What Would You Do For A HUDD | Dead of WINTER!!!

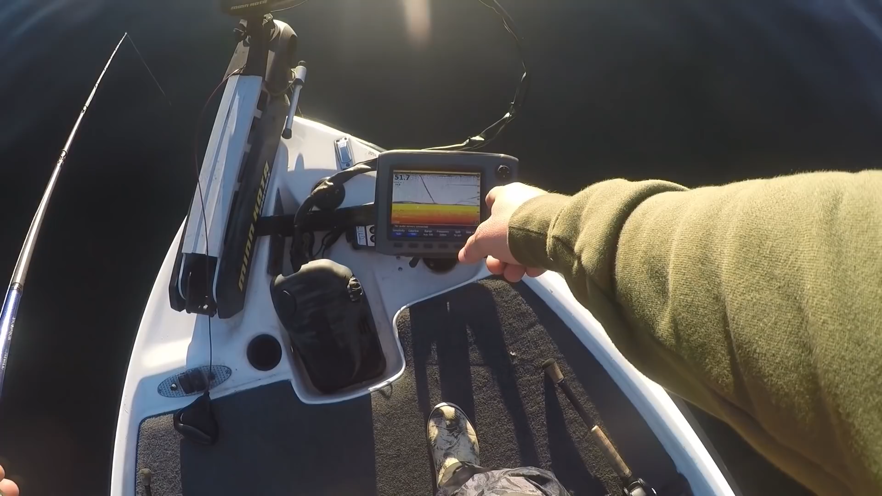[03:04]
I've got a couple fish down here in 50 feet of water. Hugged pretty tight to the bottom. They were kind of suspending up and down.